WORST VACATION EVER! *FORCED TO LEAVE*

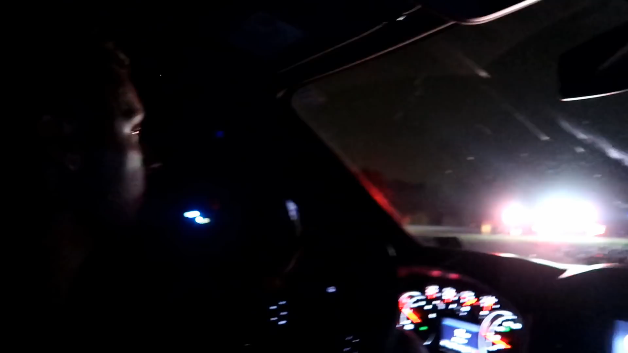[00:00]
So our GPS was taking us a totally different way, a way that we have never gone before. Oh wow, look at the other cars on its roof. Oh wow. And uh, unfortunately.
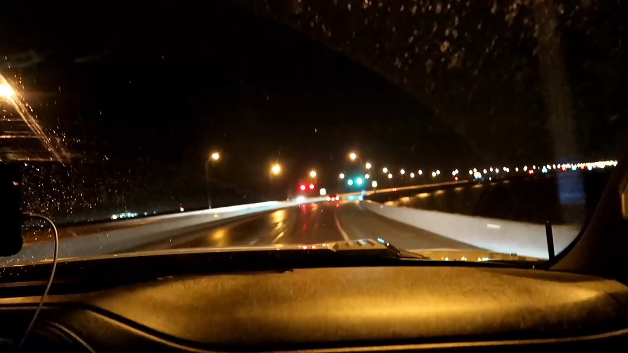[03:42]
So our GPS was taking us a totally different way a way that we have never gone before. Oh, wow look at the other cars on the roof.